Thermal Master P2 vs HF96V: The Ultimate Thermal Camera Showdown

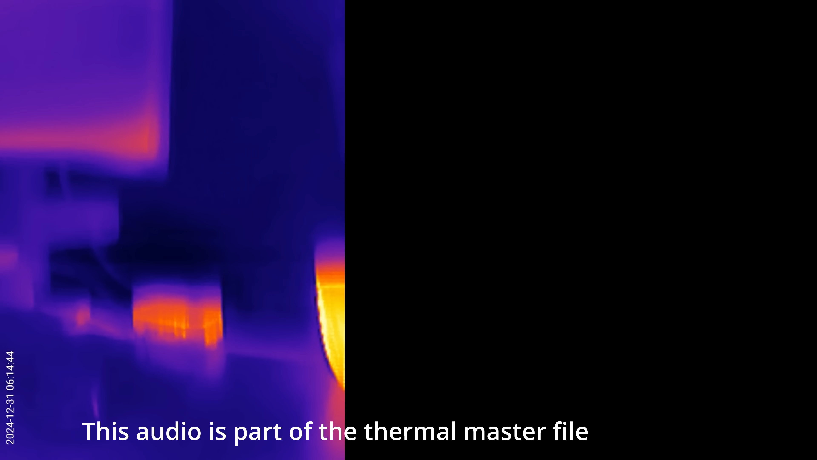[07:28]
Can't really tell so much with the monitor.
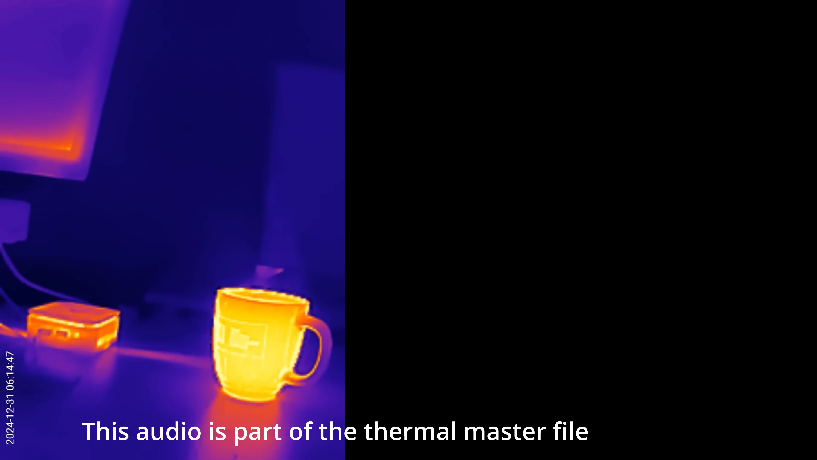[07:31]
But, when we're looking at that little mini computer on the display on my phone for the Thermal Master, I'm getting much better detail than I am with the HF96V.
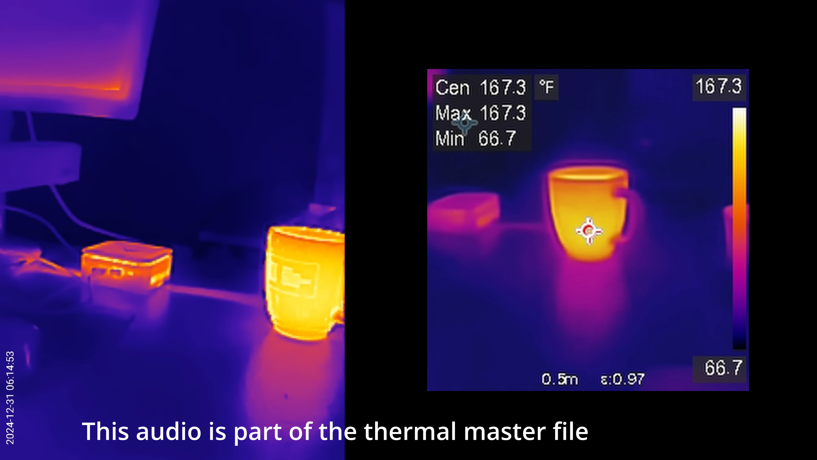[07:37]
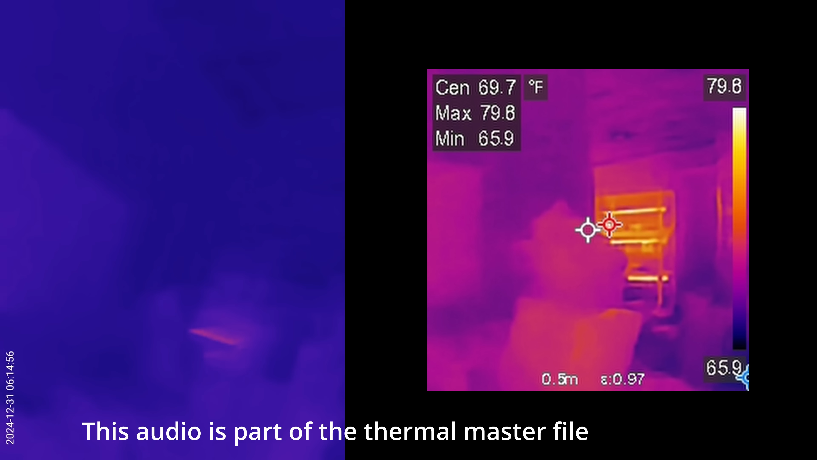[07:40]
And then, if we look across the room here, same kind of deal. It's nice and crystal clear with the Thermal Master and the HF96V is kind of washed out.
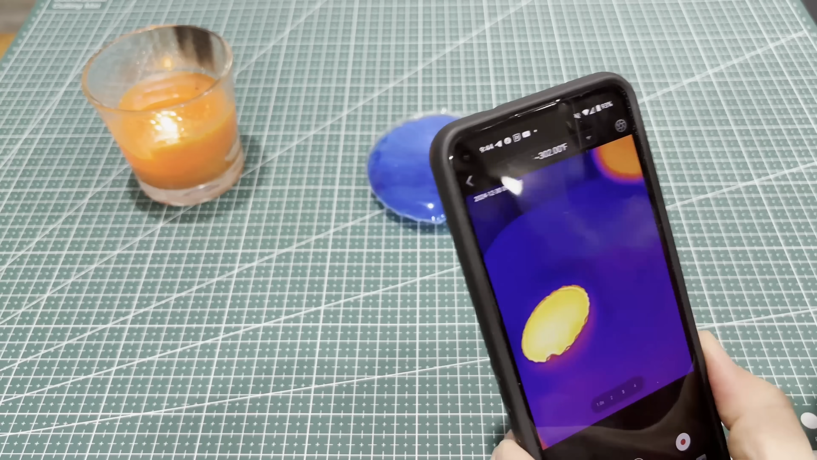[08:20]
So, now that we've got it on point, I can point and it will tell me the temperature of the item.
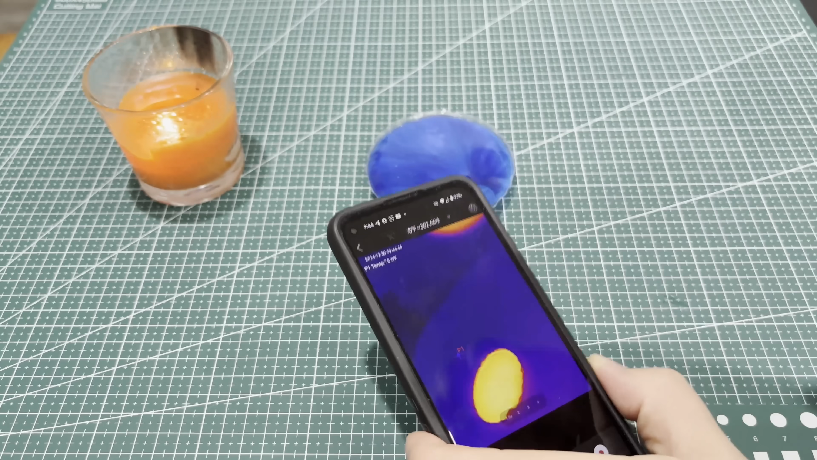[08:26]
So, I'm going to set that down. That way I can take a photo. So, let me click that. And we're going to take a picture.
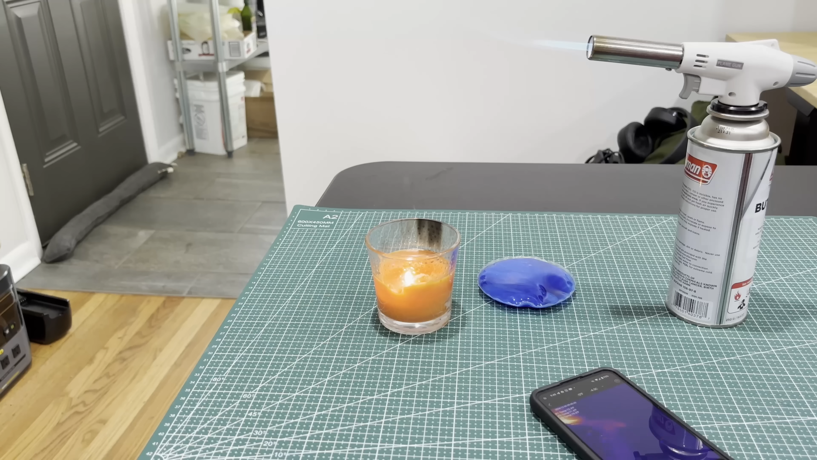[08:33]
Now, let's see what that's doing. Oh, yeah. That is freaking amazing. Talk about real time.
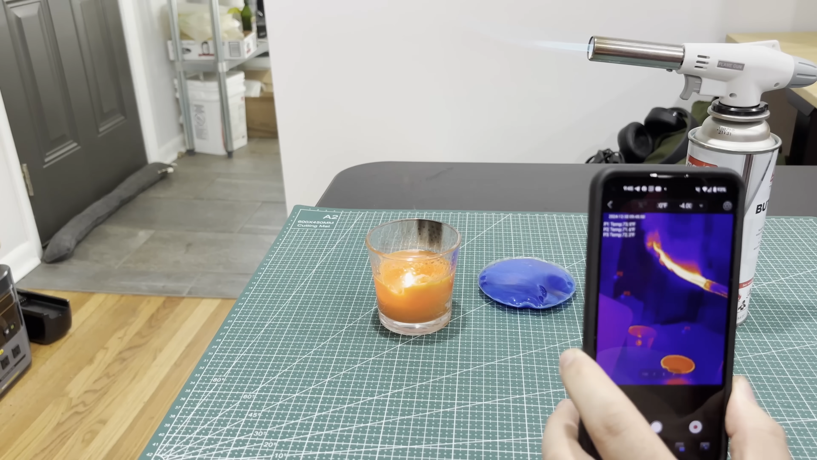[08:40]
That is so cool. Let me get some video of this.
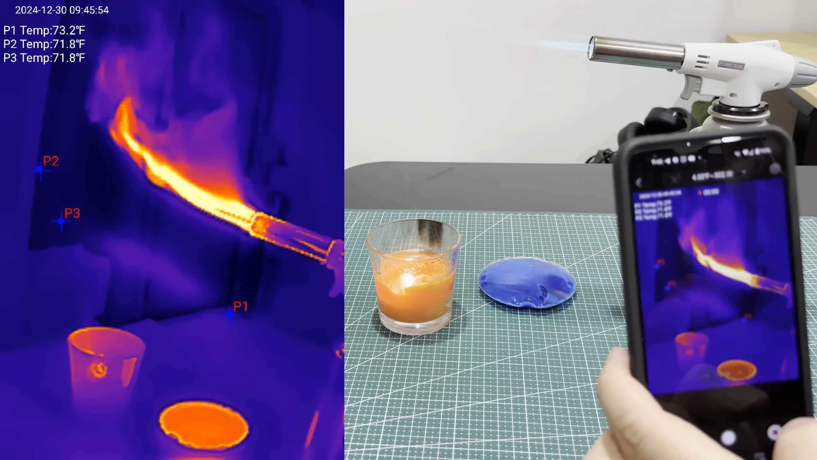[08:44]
Take a look at my phone, my hand, the candle.
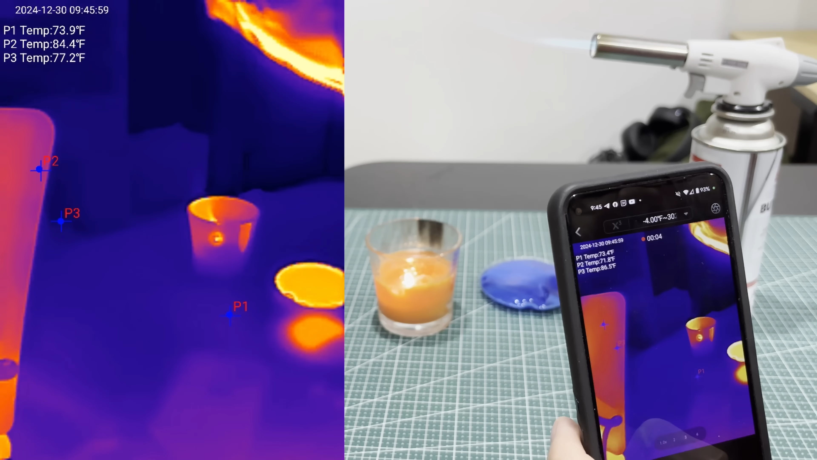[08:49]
That, this is awesome. This is so much better than that other one. I'm going to have some fun with this thing.
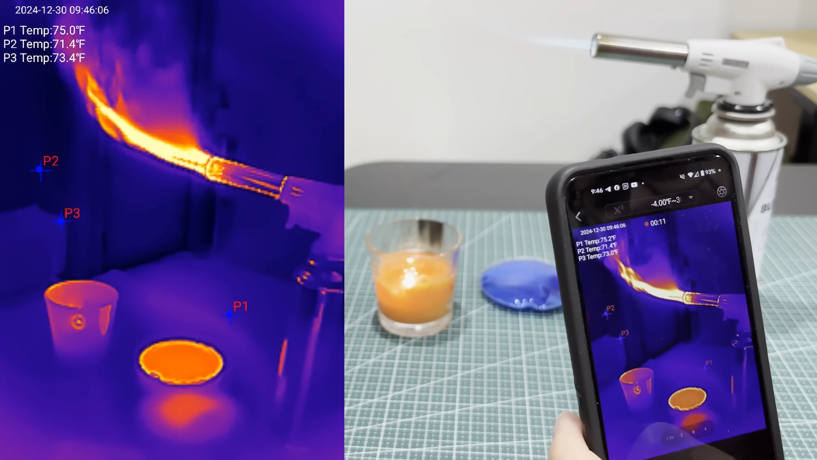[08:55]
Let's see if we can get the temperature there.
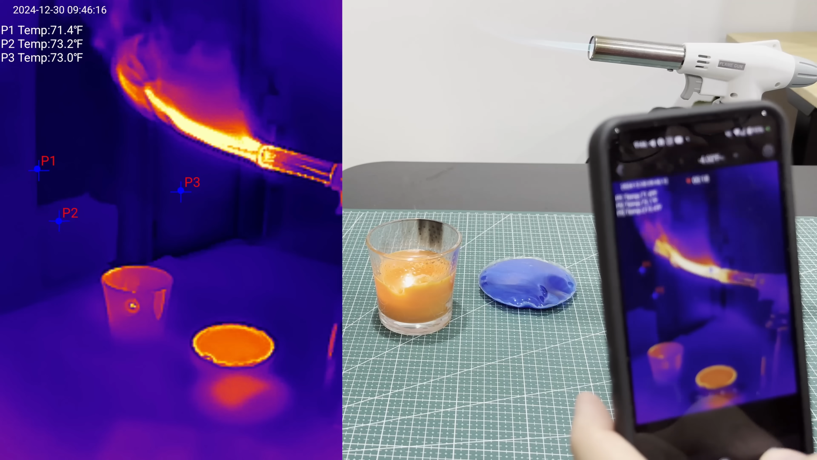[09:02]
And now, let's take a couple of photos here. Get the phone in. Get all the family together. Pretty cool.